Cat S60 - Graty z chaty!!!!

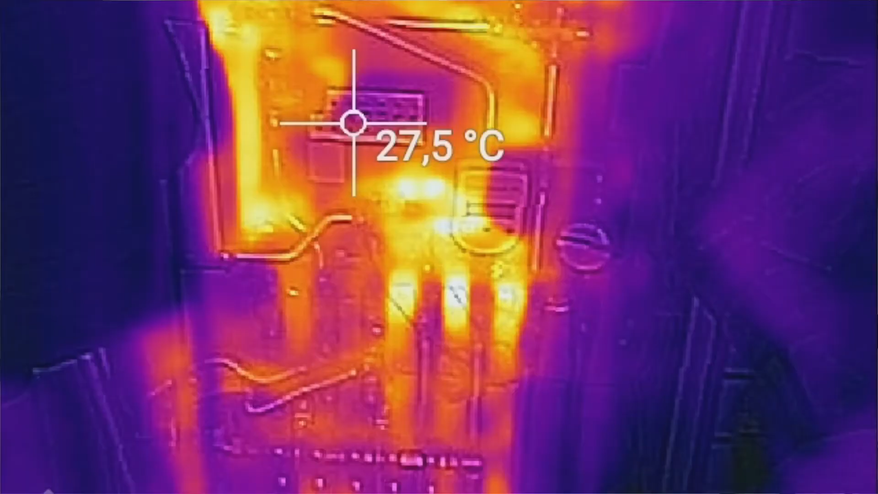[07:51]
On screen: spot 27.5°C
która pozwala na rejestrowanie zdjęć i wideo w rozdzielczości 640x480 pikseli.
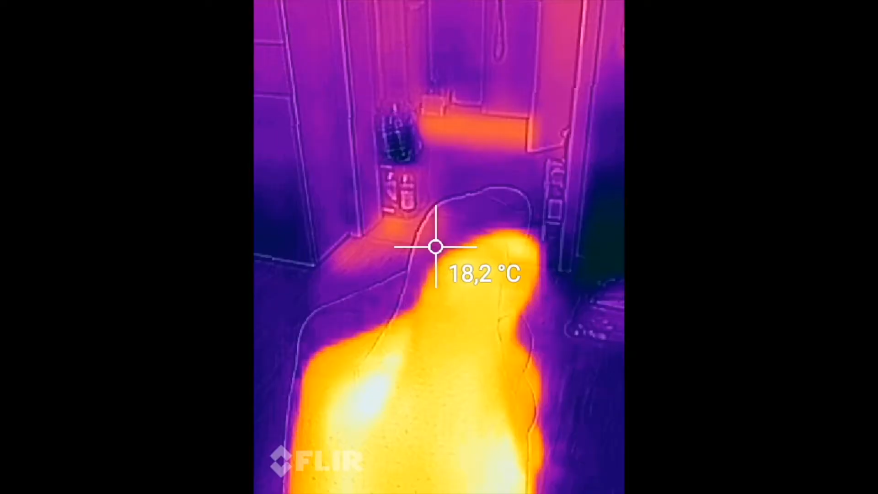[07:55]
On screen: spot 18.2°C
Przy 8,5 fps. Przednia kamerka ma 5 megapikseli, no i to tyle.